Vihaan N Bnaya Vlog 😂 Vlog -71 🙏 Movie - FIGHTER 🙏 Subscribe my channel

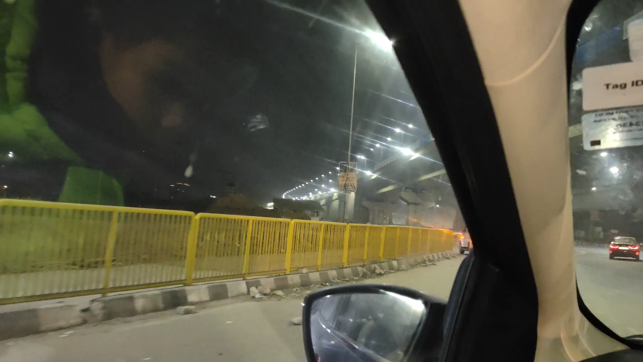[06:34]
हमारे सामने बनना शुरू हुआ था ना शो ना, सारा बन भी गया।